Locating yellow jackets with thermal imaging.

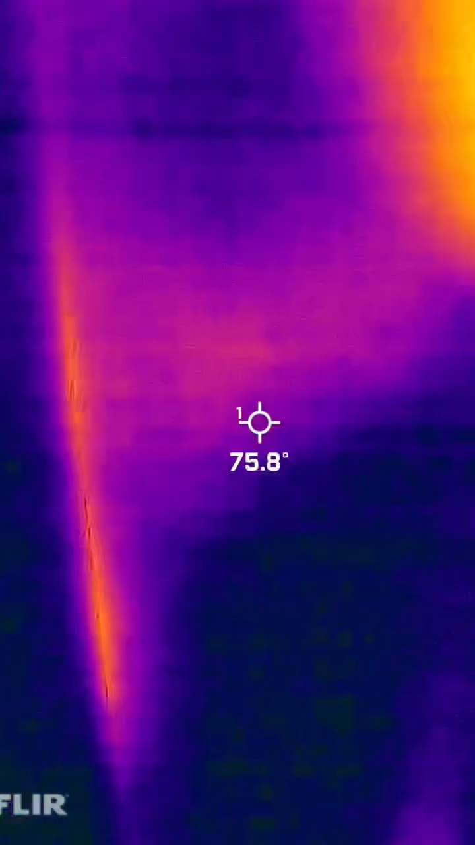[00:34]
they get in the nest you notice a temperature change to 35 34 when I'm out in the purple yeah and of course when I hit them it goes drastically up that's because they create a heat against every wall and of course sheetrock resonates it this also comes in handy if you're doing stuff
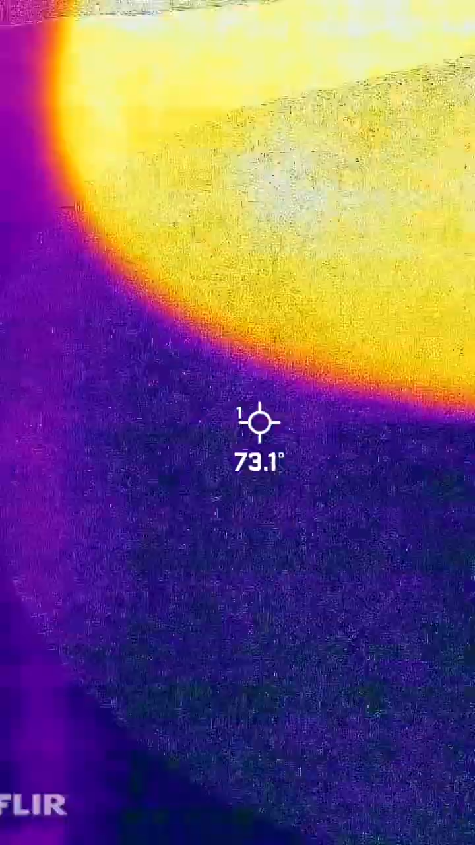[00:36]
at your own places and you're wanting to see what some thermal breaks yes you want to see what's going on up here as far as the wall it'll pick it all up the where that
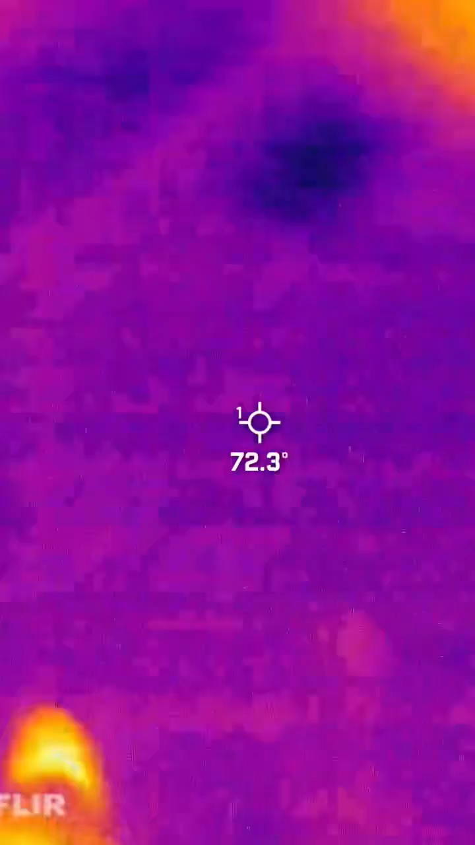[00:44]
vertical line is is that I mean is that too from a gap in the sheathing or something is that just yeah it's not well this they've been traveling here that's a lot that heat source right there means that's pretty active as far as heat wise it could be because the Sun and everything else but this part that nest is right it's right there in the edge but they probably run in between that so you heard
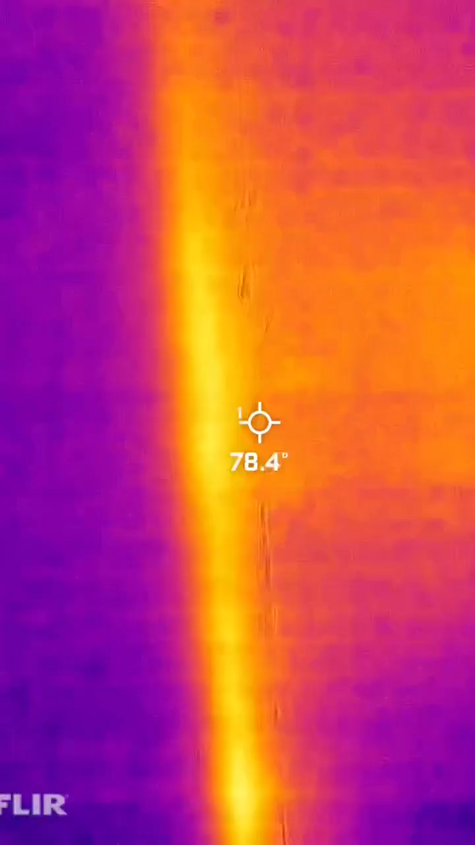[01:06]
what they were so I'm gonna cut right in here yeah to start getting it's probably gonna end up being about there yeah I go as far as I can sure or you need to get it